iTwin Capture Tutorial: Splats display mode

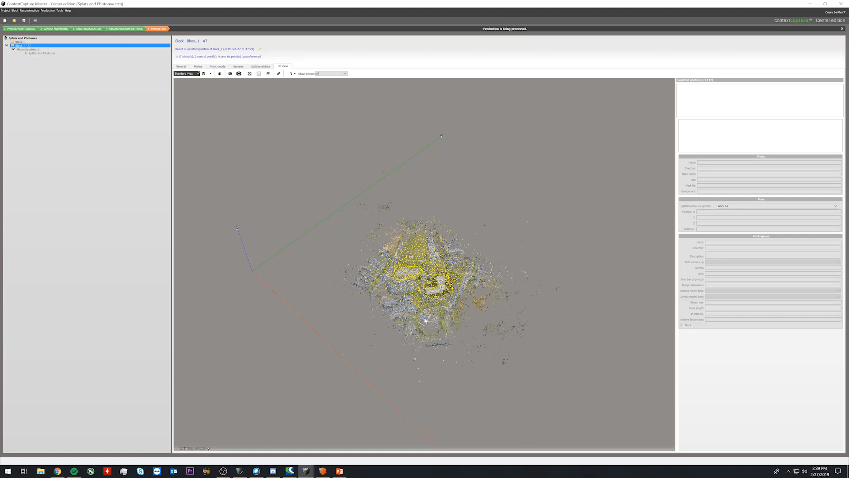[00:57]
we can see the sparse point cloud and as we zoom in we will begin to see the splats.
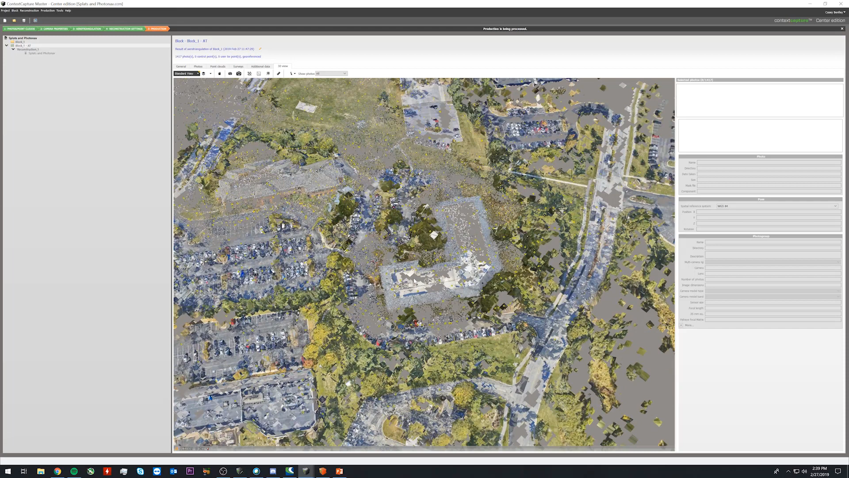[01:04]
we can then use our measurement tool to measure distance. We can measure area.
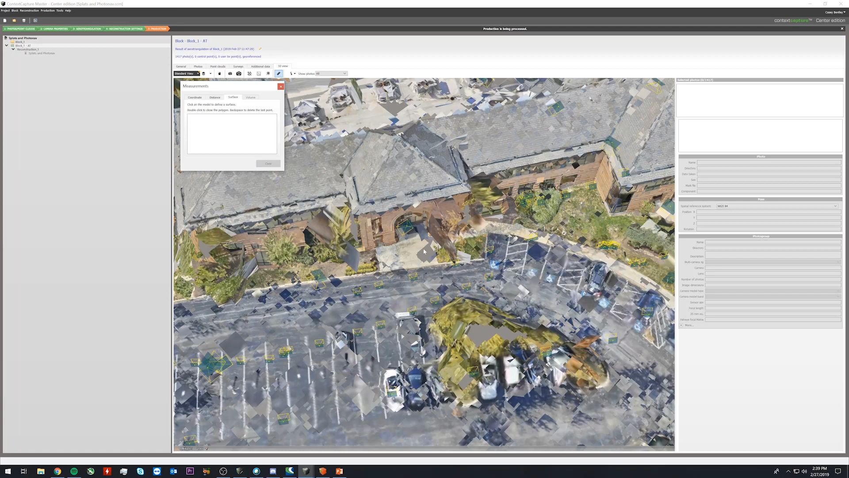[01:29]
And they are much easier to look at and visualize the scene with than the previous 3D preview.
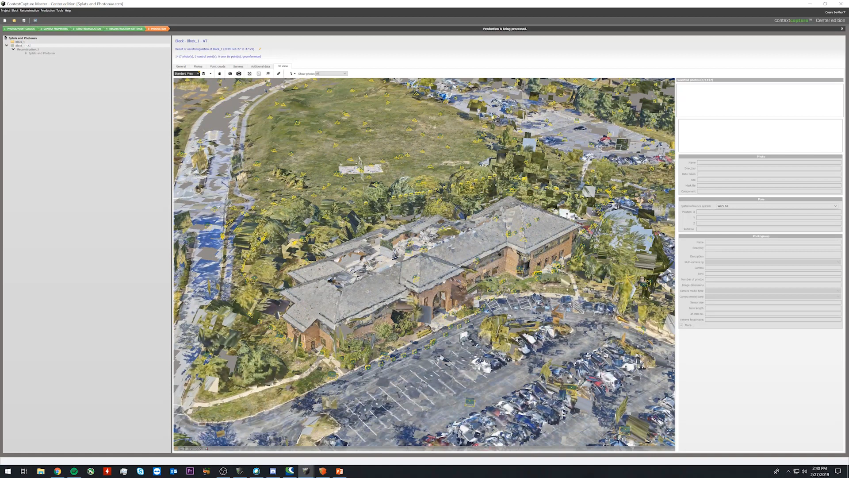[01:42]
And that is the splat improvement. . . .